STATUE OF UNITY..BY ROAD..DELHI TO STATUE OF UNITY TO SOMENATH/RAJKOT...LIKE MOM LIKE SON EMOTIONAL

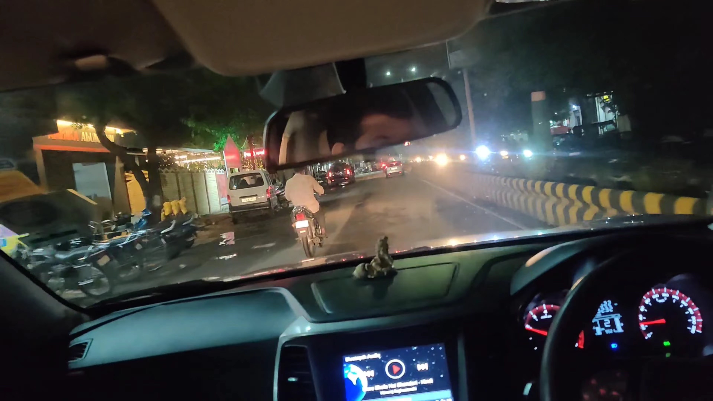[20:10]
पर रोड बहुत खराब थी और होटल्स तो बिल्कुल नहीं दिखाई दे रहे थे। तो हम आ चुके हैं राजकोट के अंदर, अब सिटी में अंदर आ गए हैं राजकोट में।
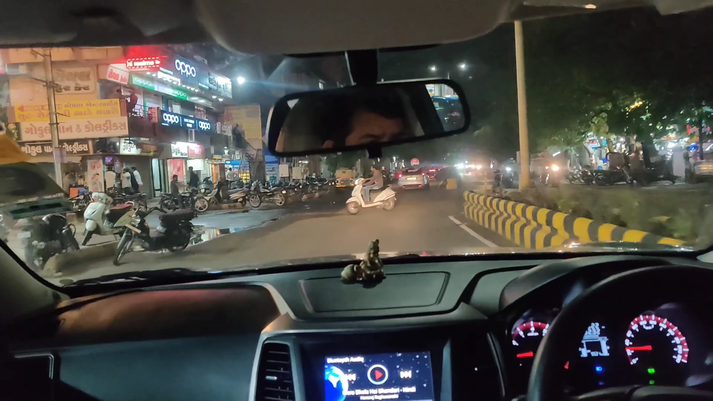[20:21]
ये काफी कंजस्टेड दिखाई दे रही है सिटी, ये वडोदरा जैसी नहीं है, खुली खुली डेंसिटी पॉपुलेशन की काफी ज्यादा दिखाई दे रही है।
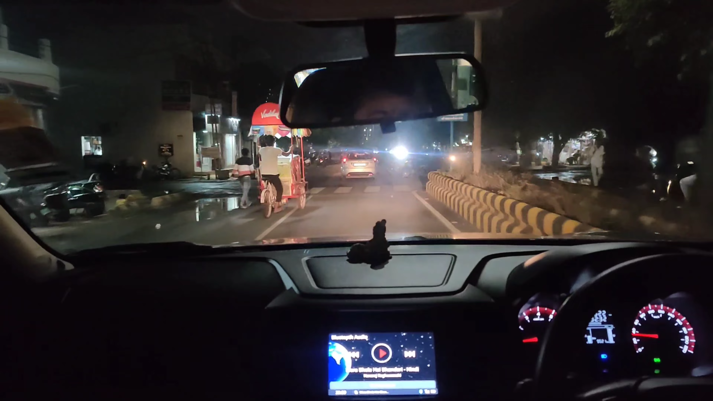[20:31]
आई होप कि इसमें होटल ठीक ठाक हमें मिल जाए, बस रात रात सोना है हमें। काफी भीड़ भाड़ है इस शहर में और बज रहे हैं,